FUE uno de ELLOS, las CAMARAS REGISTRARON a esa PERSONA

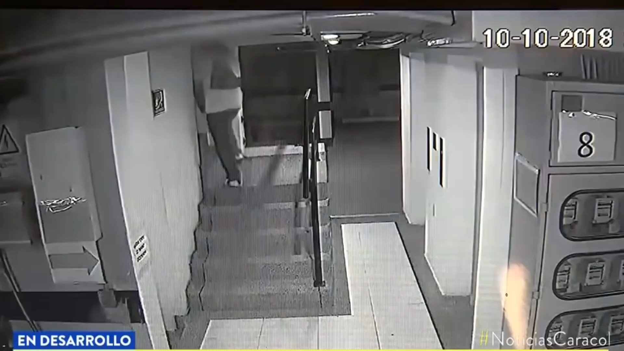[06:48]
También Tiempo después Luego Las cámaras Registran A este hombre Como sale Del edificio También se puede ver Que tiene otras